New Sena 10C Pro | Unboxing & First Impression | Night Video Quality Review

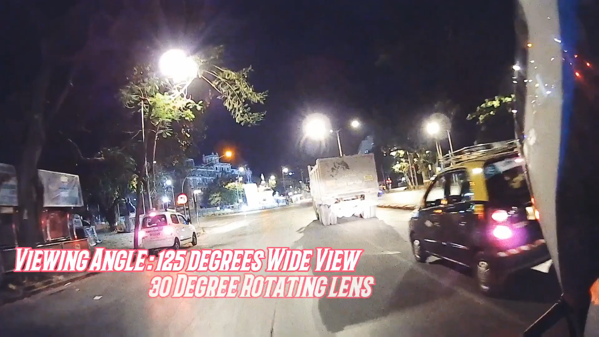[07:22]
एज यू कैन सी द नाइट वीडियो क्वालिटी इज़ क्वाइट गुड, आई फाउंड इट एडिक्वेट इनफ, ब्यूटीफुल कवरेज ऑफ एवरीथिंग।